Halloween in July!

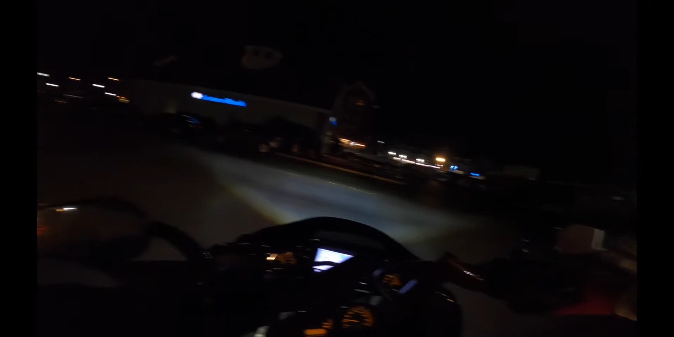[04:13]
my kickstand today but man I am just failing at that so yes I came in second place to lady loki
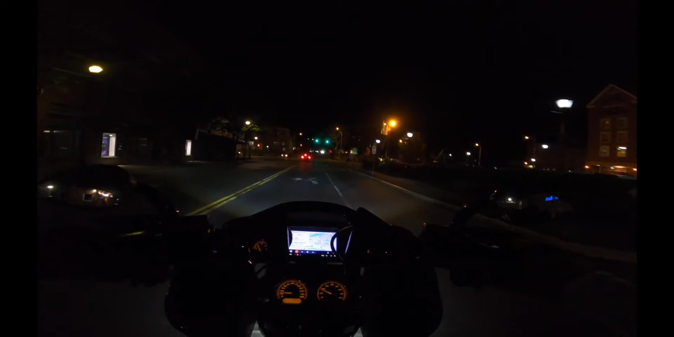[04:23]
who had a pretty awesome comps costume on so I really can't complain about that she did good and congrats to her uh that was that was kind of a long night there's a lot of hurry up and wait uh but it was definitely fun and notch has some good beers so totally worth it and yeah now I am again on my bike riding as Elsa through Salem and
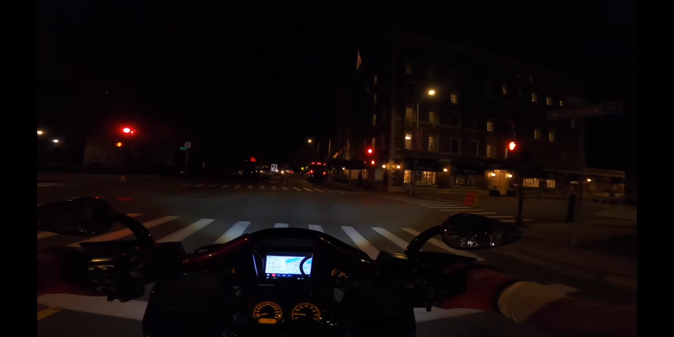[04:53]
yeah really not the weirdest thing that is going on in Salem tonight I'm sure because well it's Salem nice little night shot of uh the Salem Witch Museum dude I would love to buy that place and just turn it into a house it just looks like the aesthetic on there is just awesome it just looks badass so yeah but that's about it for